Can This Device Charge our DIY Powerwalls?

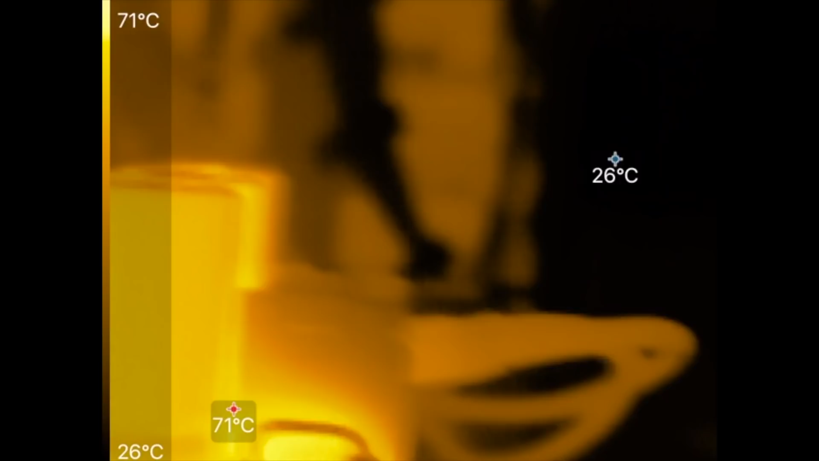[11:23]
On screen: scale top 71°C, scale bottom 26°C
yeah and how about the caps
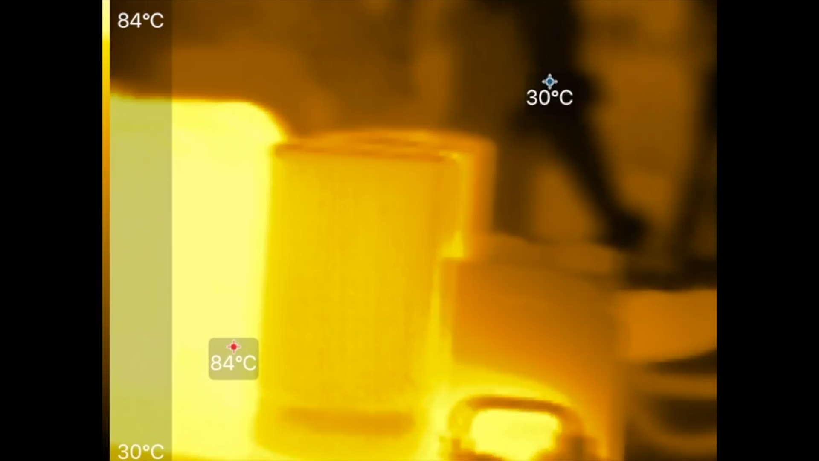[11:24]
On screen: scale top 84°C, scale bottom 30°C
yeah the caps are are very
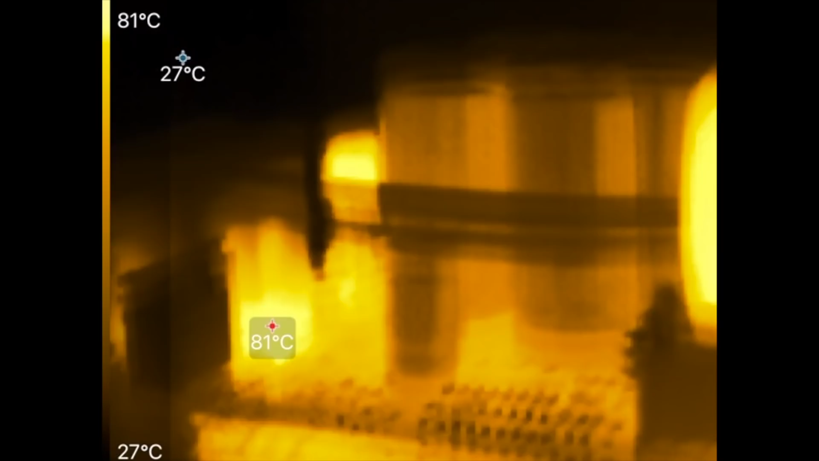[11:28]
On screen: scale top 81°C, scale bottom 27°C
cold they're
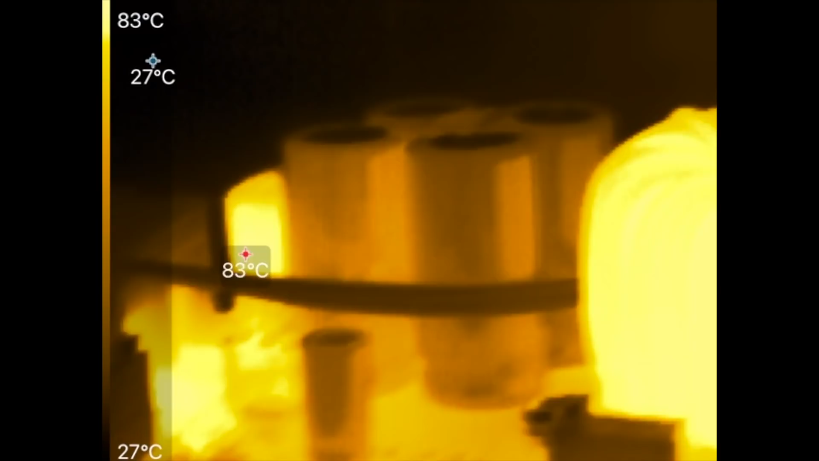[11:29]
On screen: scale top 83°C, scale bottom 27°C
cool so it's basically
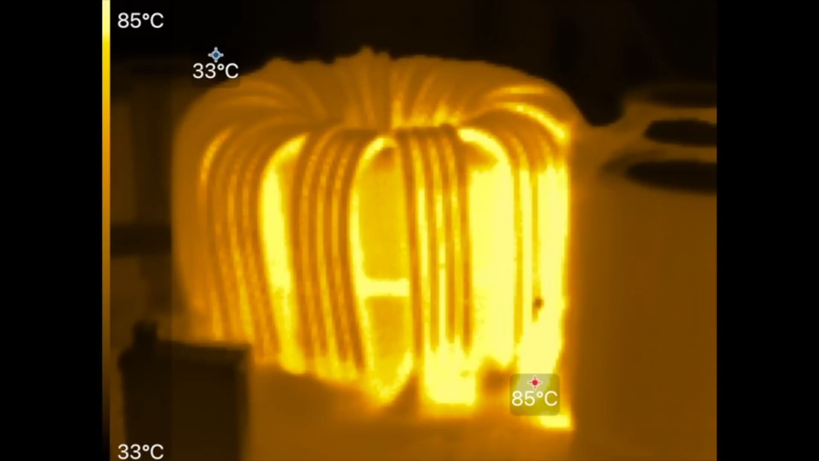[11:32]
On screen: scale top 85°C, scale bottom 33°C
that that thing right there that
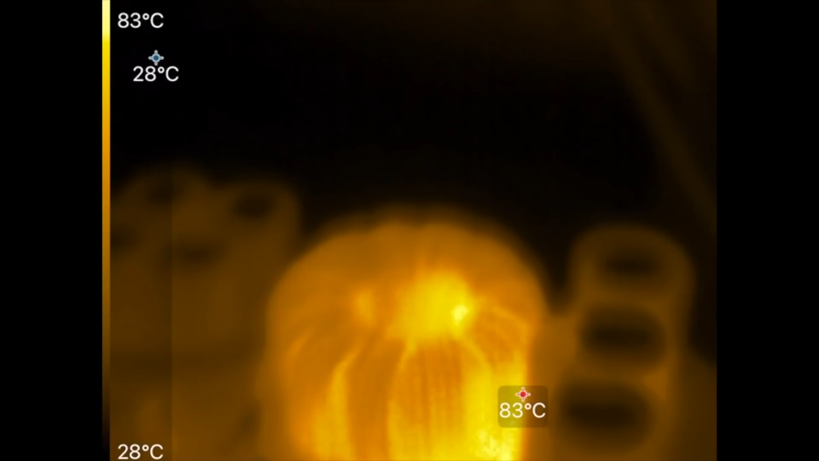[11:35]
On screen: scale top 83°C, scale bottom 28°C
inductor is the one that is running hot
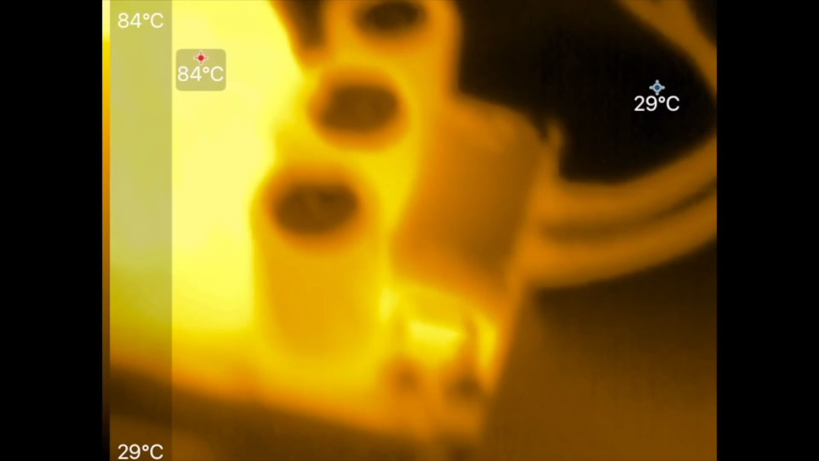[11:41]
On screen: scale top 84°C, scale bottom 29°C
those caps which means that it's heating up those caps is that i don't know that's a good
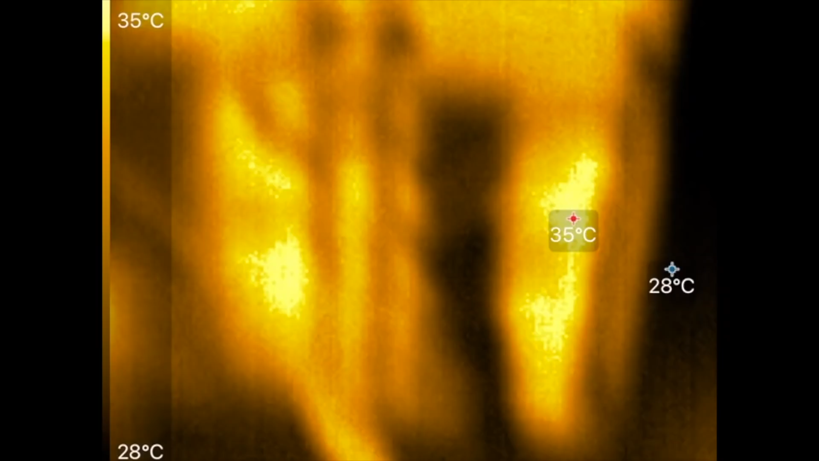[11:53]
On screen: scale top 35°C, scale bottom 28°C
the batteries should be okay batteries
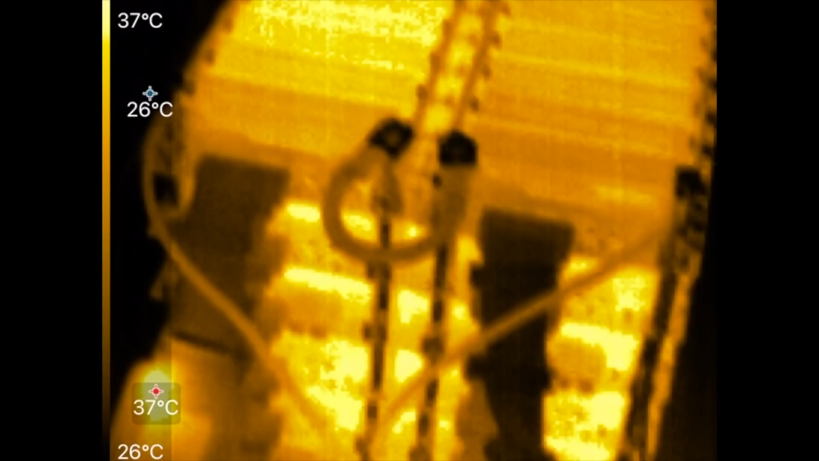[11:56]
On screen: scale top 37°C, scale bottom 26°C
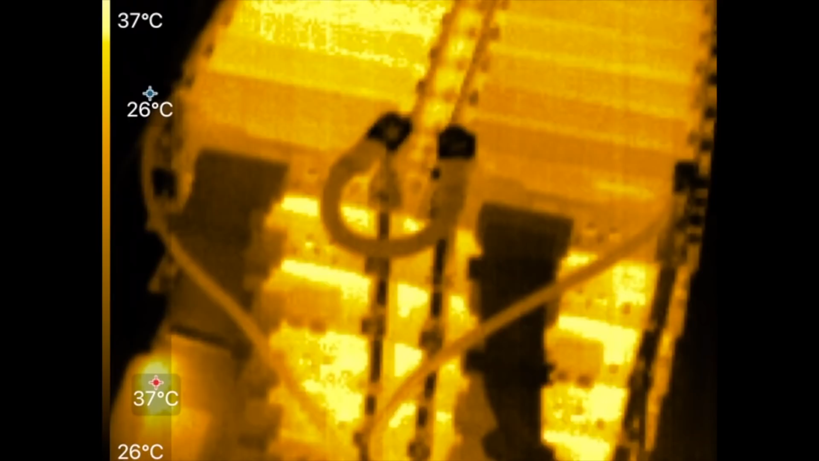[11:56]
On screen: scale top 37°C, scale bottom 26°C
should not be very hot because we're not pushing them that hard
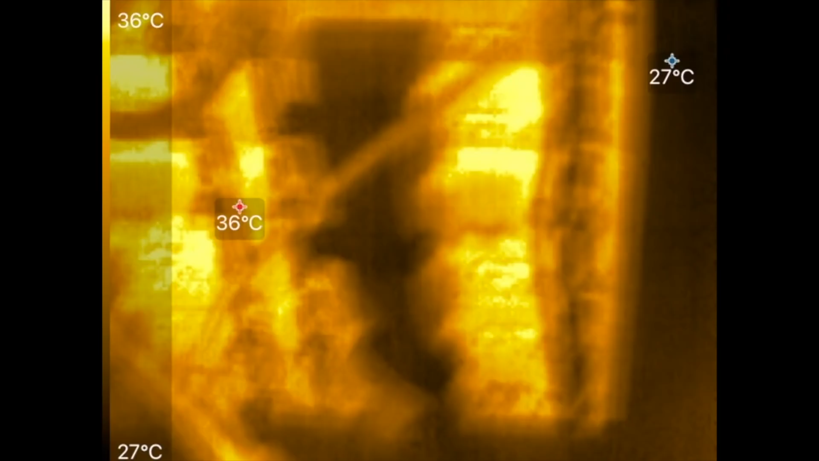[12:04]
On screen: scale top 36°C, scale bottom 27°C
you want to go up there bruce and of course there's we don't have that hot spot here anymore
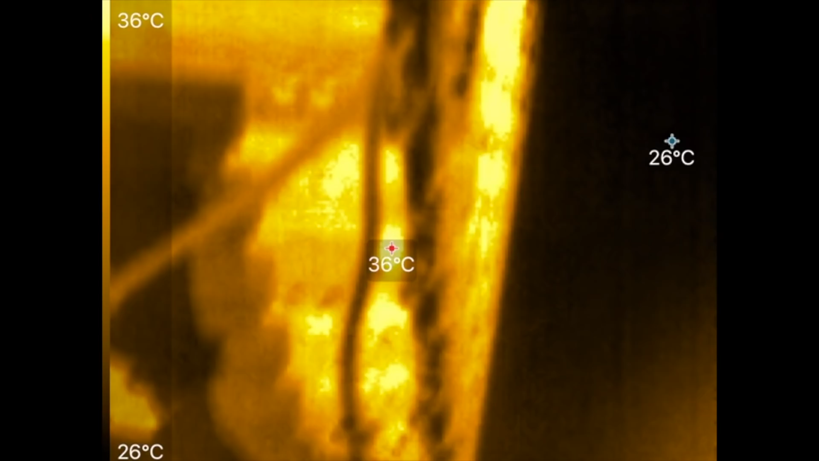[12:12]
On screen: scale top 36°C, scale bottom 26°C
um yeah the cells are you know
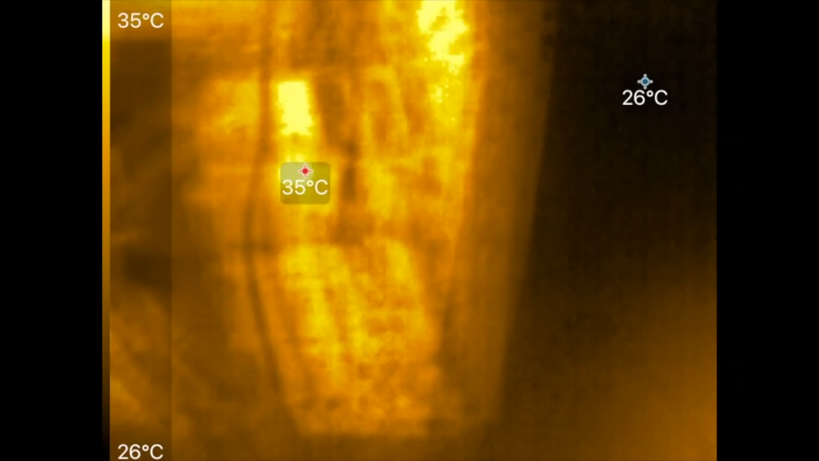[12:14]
On screen: scale top 35°C, scale bottom 26°C
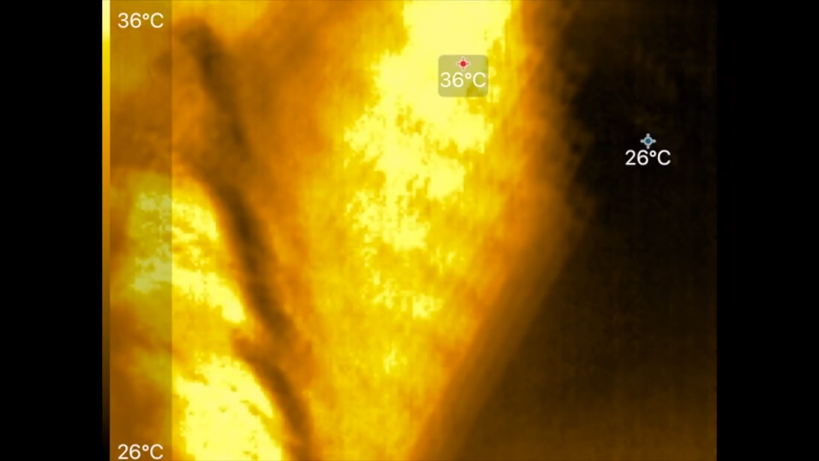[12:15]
On screen: scale top 36°C, scale bottom 26°C
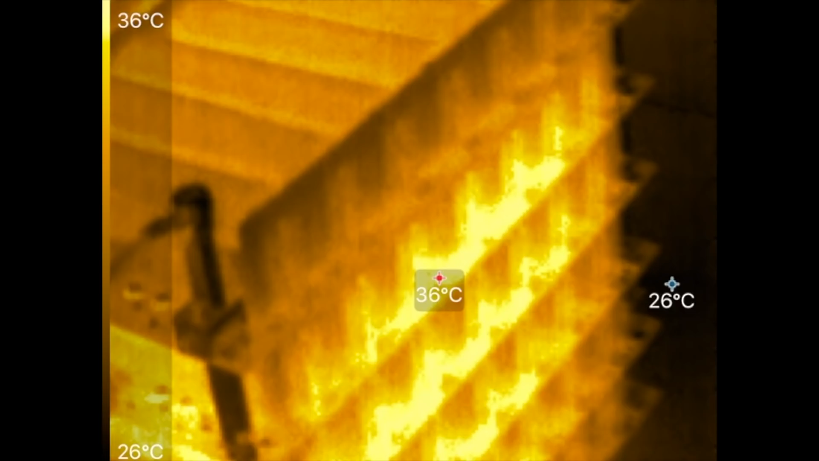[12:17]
On screen: scale top 36°C, scale bottom 26°C
they're not really hot at all they're just you know warm